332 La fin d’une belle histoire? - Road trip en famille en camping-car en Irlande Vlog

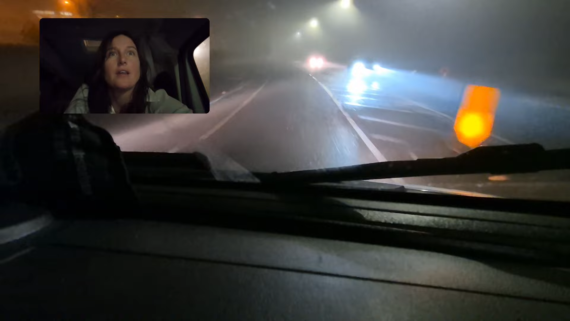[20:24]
d'Irlande ce soir. Il y a du brouillard, on voit à peine la route. Et heureusement, on est sur des plus grands axes. Parce que si c'était les petits axes tout serrés avec les haies de chaque côté, je pense que ce serait un peu foireux. Nous sommes en train de nous diriger vers le spot pour la nuit. Et je pense qu'on va être bien. Si j'ai bien compris Benoît, on va aller à un endroit où il y a peut-être des mammifères marins.